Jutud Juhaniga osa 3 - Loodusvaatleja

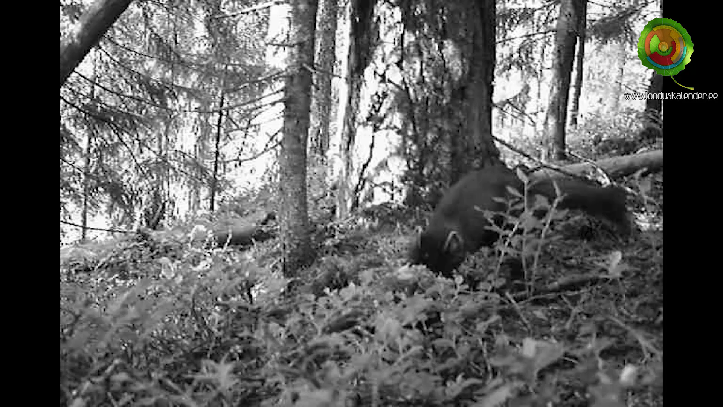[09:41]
See on väga suur röövelme. Tema võtab maa pealt ja võtab puusta igalt poolt. Võtab sööp. Nüüd oli vahepeal nii, et nukis see vähem.